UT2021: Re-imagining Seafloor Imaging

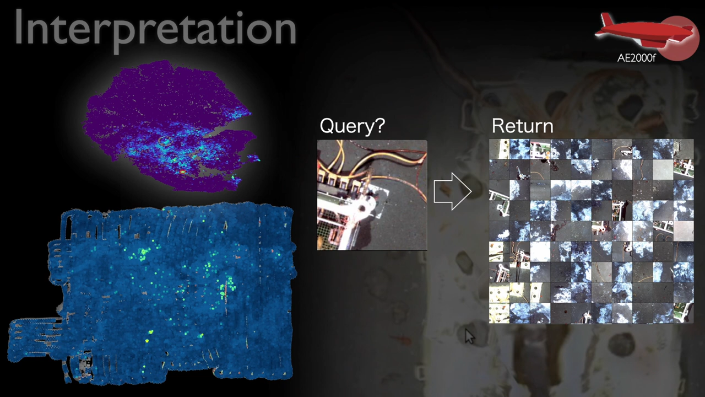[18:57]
and all of these operations take milliseconds so we can start to build a very rapid understanding of these sites and what we did in this situation was we identified the sites that were low risk but interesting so areas where there's not much infrastructure or cables but there is a lot
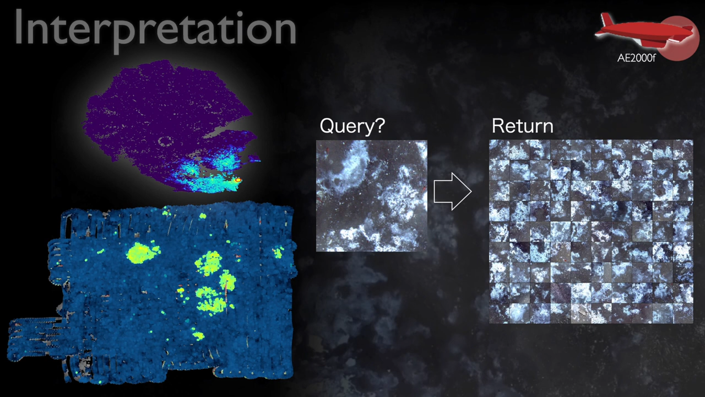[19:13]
of biological life and that's where we sent our low flying auv tuna sand in
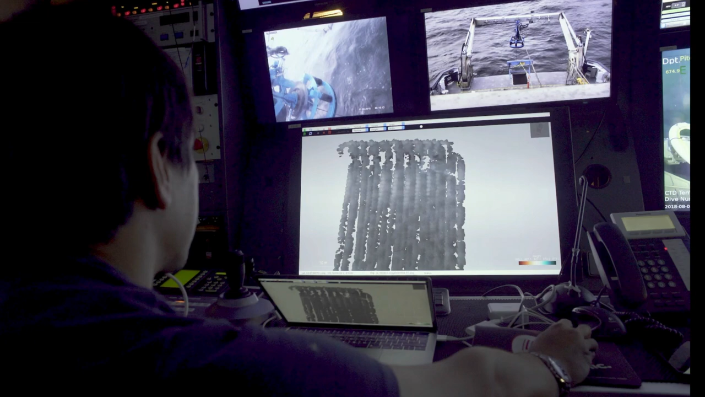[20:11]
we can also use this information to help guide rov pilots so this is an example of us using maps
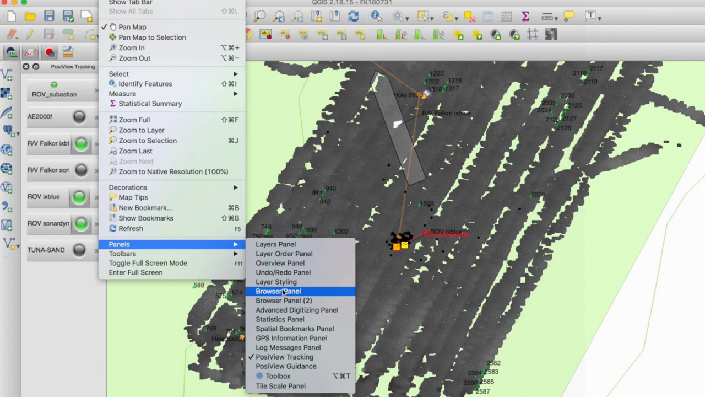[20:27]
they can pilot the rov looking at these maps in real time to get exactly
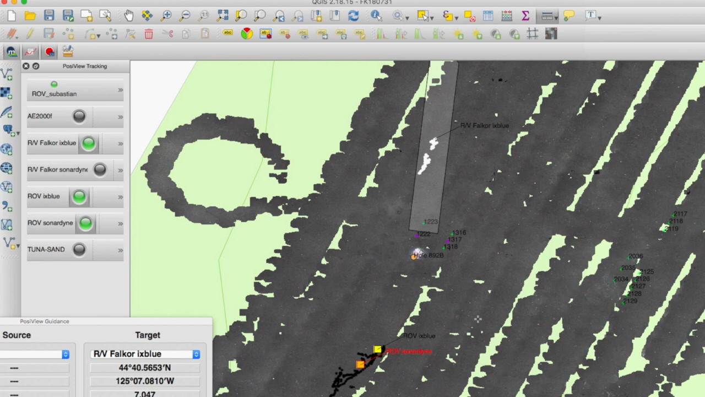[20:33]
to the place that we're interested in in this case we're able to successfully navigate an rov to these gas hydrate plumes where it